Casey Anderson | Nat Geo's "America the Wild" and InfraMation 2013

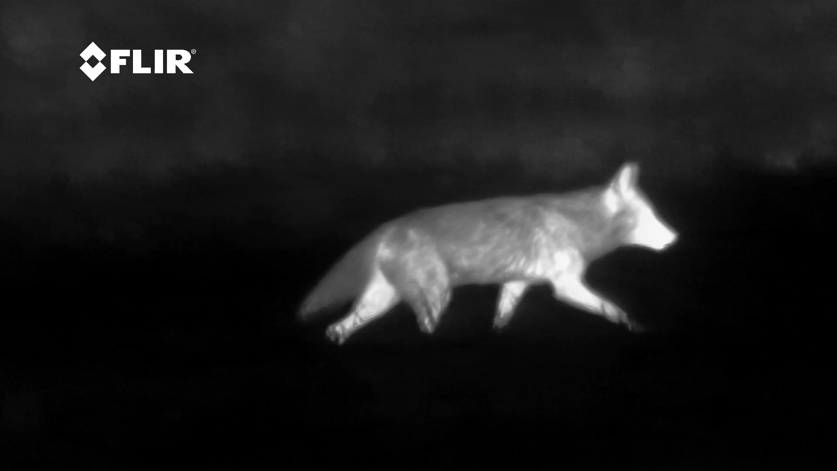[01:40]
There's so many things out there in the wild world yet to be discovered that FLIR can show, make real.
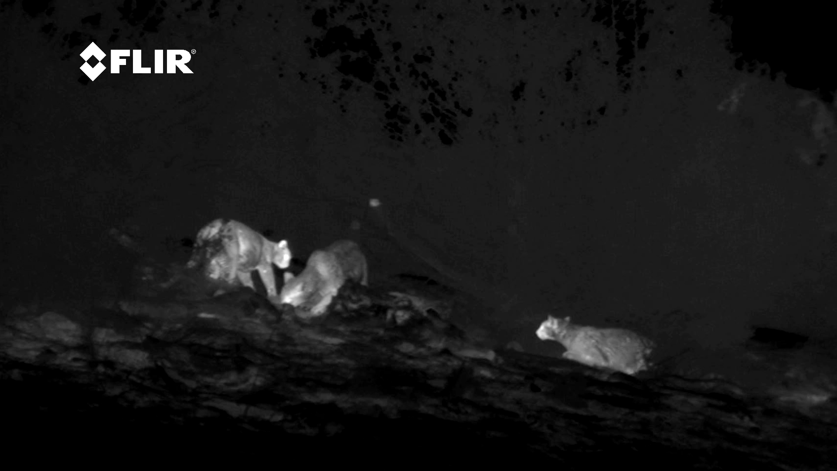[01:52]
One of the coolest times I used the FLIR technology is when I used my scout and snuck up on a carcass with three mount lions on it. I didn't get the results that I thought I was going to.
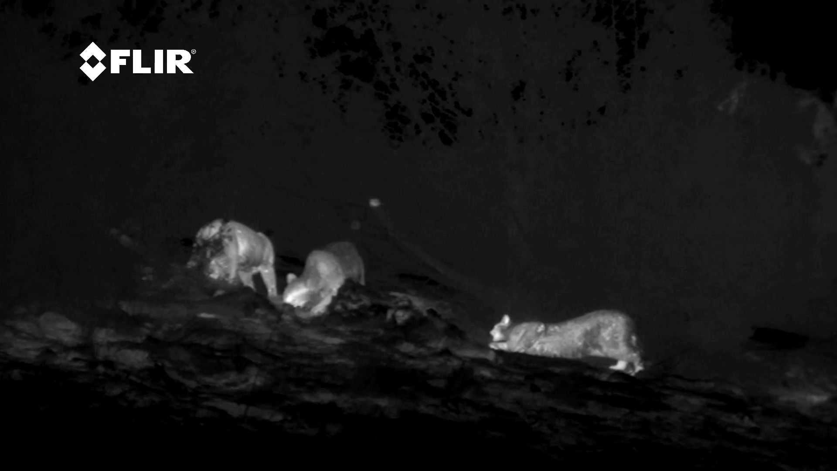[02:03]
I thought they'd run away. But they really believed that I couldn't see them even though I could. But in their mind they were invisible and they were reacting like it.
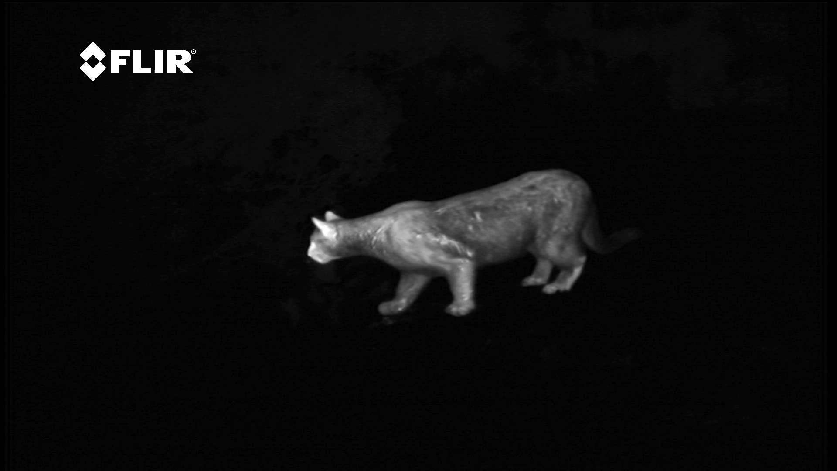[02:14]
And just to have that weird moment to get that close to mount lions and then them not run away was pretty, pretty cool. And completely something I didn't expect.